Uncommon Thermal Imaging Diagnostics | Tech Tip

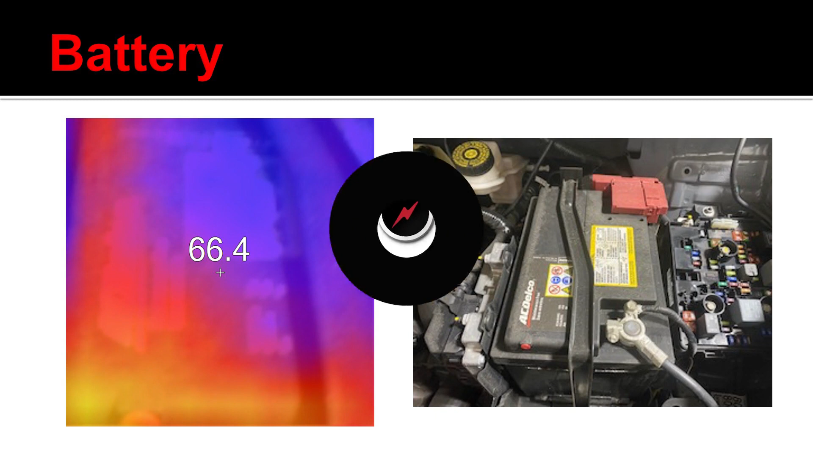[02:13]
So it's going to increase the amperage, which in turn will go ahead and give me a higher heat signature. Another example is I can use it to help locate any type of cooling system problems or malfunctions,